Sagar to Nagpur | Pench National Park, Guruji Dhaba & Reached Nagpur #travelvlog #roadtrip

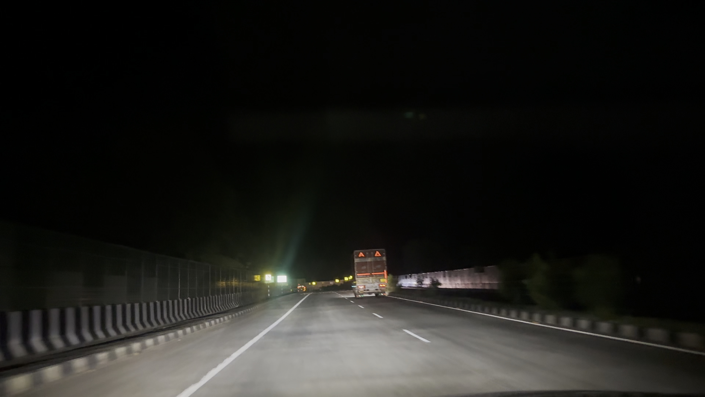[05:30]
कई जगह अंडरपास भी है, कई जगह पुल भी बनाया हुआ है इस पूरे कैचमेंट में, और इस तरीके से छोटे छोटे ब्रेकर्स या आप बोल सकते हो गैप्स दे रखे हैं ताकि वाइल्ड एनिमल क्रॉस कर सके।